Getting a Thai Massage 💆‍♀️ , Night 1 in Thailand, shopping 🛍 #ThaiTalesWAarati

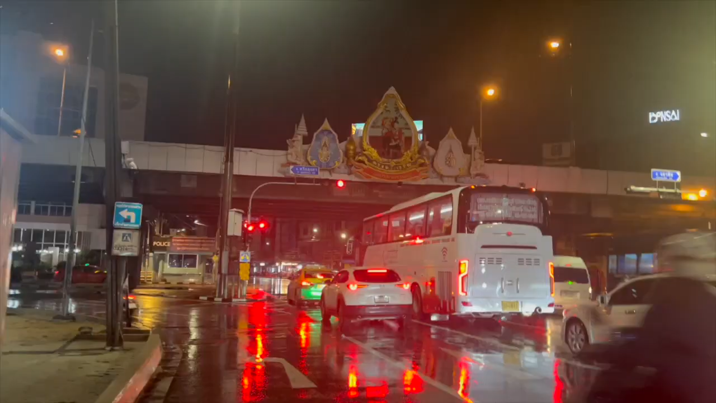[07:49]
This is literally our way home, and from here we have about another 10 minutes to go back home.